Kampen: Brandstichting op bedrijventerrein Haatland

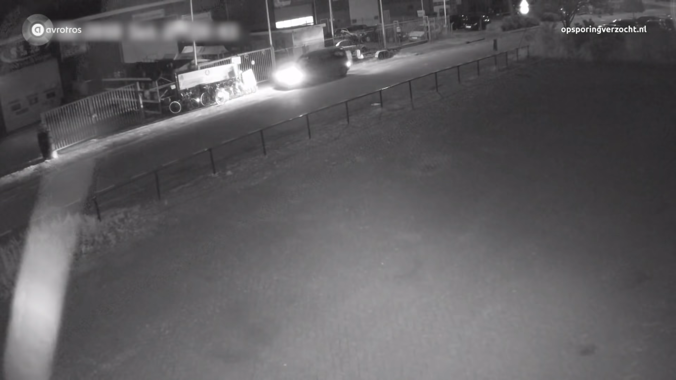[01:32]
Het blijkt dat die nacht rond half 1 een kleine bestelwagen naar het pand aan de Energiestraat is gereden. We zien de passagiersdeur opengaan. Er rommelt iemand aan het hek van de kringloopwinkel.
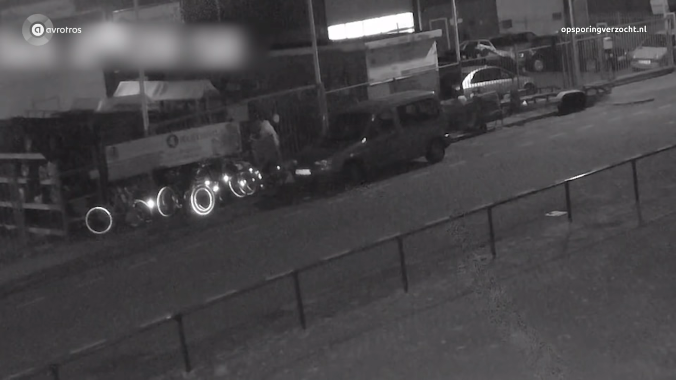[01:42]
De wat gezette man loopt weer terug naar de bestelauto. En even later gaat de klep open. De politie vermoedt dat het een Peugeot Partner of Citroën Berlingo is. En terwijl de bijrijder richting het pand gaat, zien we nu ook de bestuurder. Een van de mannen blijft bij het pand. De ander kruipt weer achter het stuur en rijdt weg daar aan de Energiestraat in Kampen. Hij keert even bij de Dieselstraat. Maar weggaan doet hij niet.
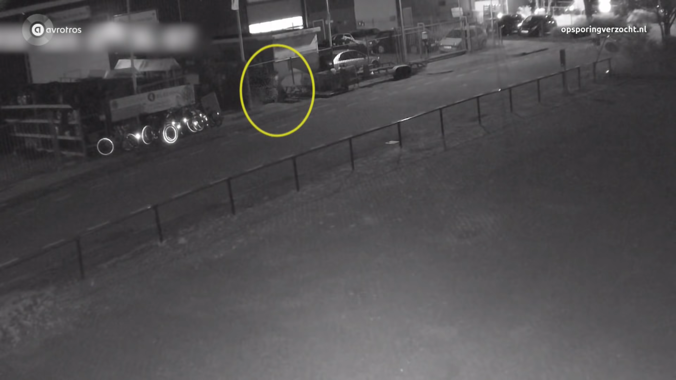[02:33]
Net als de ander. Terug naar de Berlingo of partner. Ze rijden met gedoofd licht bedrijventerrein Haatland af, maar geven nog wel even keurig de richting aan.
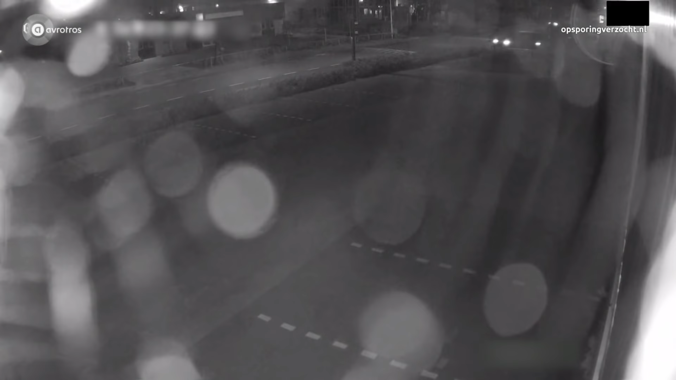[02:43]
Inmiddels is duidelijker wat voor kleur de bestelauto in werkelijkheid heeft.